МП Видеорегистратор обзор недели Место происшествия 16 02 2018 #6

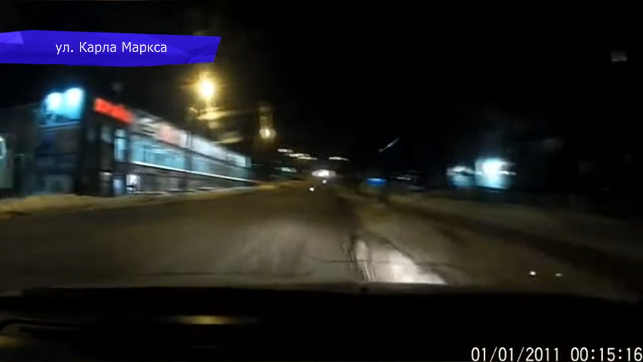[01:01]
не уступил дорогу автомобилю с регистратором.
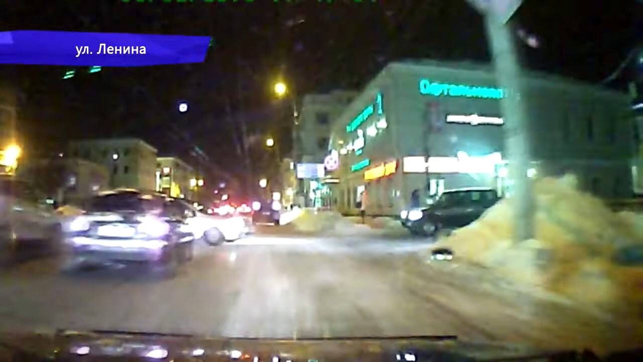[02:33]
На улице Ленина водитель «Шевроле» аварийно повернул налево на гостинный переулок. На перекрестке улиц Московской и Солнечной камера видеонаблюдения зафиксировала, как столкнулись две «Иномарки».